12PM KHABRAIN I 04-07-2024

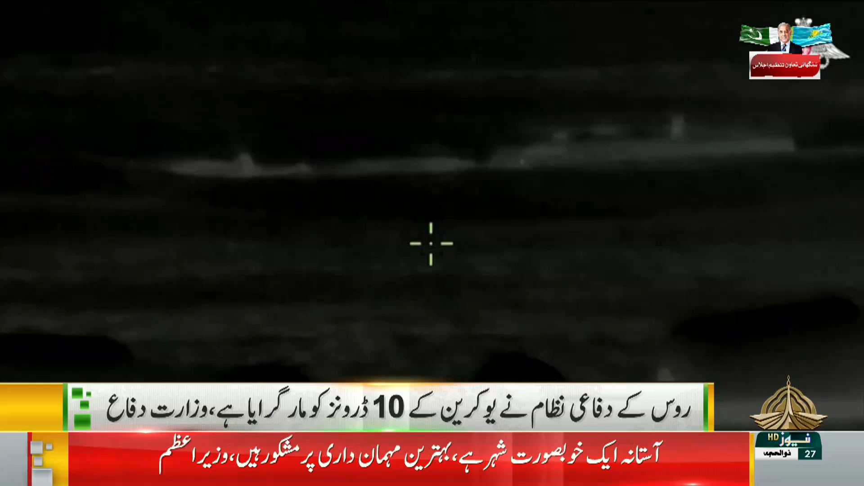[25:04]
دفاع کا کہنا ہے کہ یوکرین نے نوو اور اس ایک بندرگاہ کو نشانہ بنانے کی کوشش کی دو ڈرونز کو سمندر علاقے میں ہی تباہ کر دیا گیا ہے